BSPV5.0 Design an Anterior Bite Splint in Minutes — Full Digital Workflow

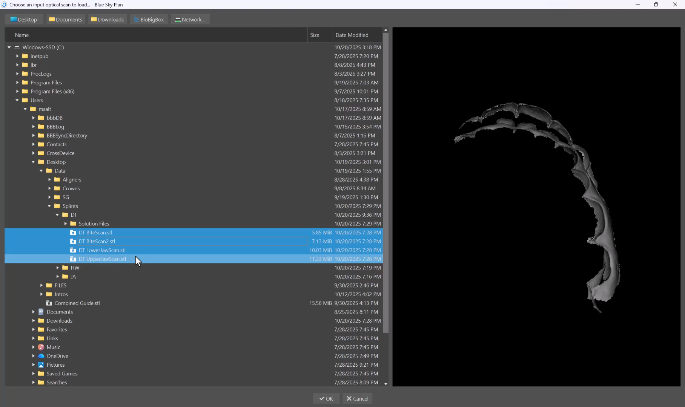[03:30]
STL files, PLY files, whatever it is, OBJ. We could go ahead and select them and then go ahead and click on OK. Now the software automatically categorizes the different file types.
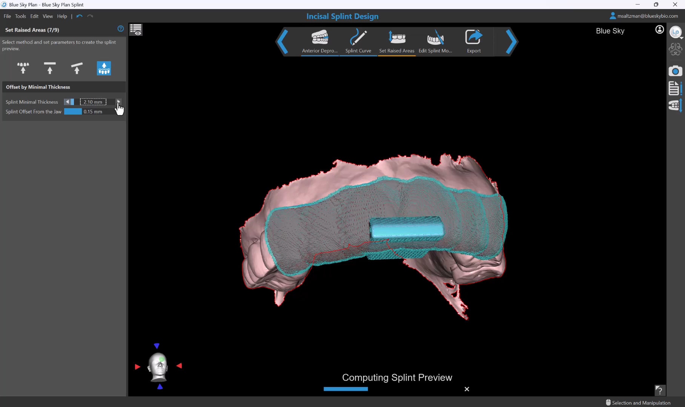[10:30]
But what this does is if I go ahead and make any modifications let's say I want to see I just want to see in real time how it's going to look. If it's a bit thicker then we could go ahead and make the changes and it will update immediately on the screen showing the preview.
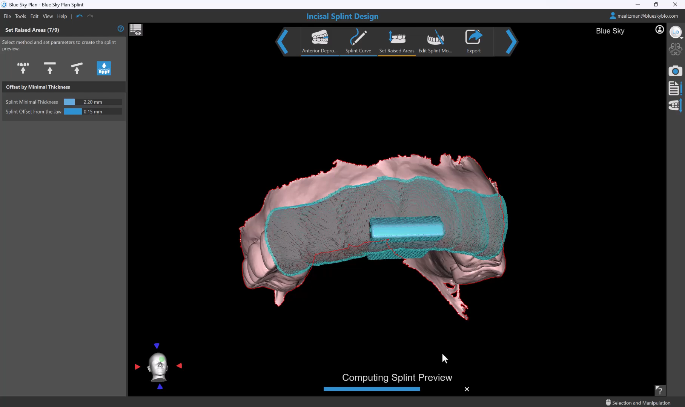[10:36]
Now we have different options. So what I just mentioned is the minimal thickness.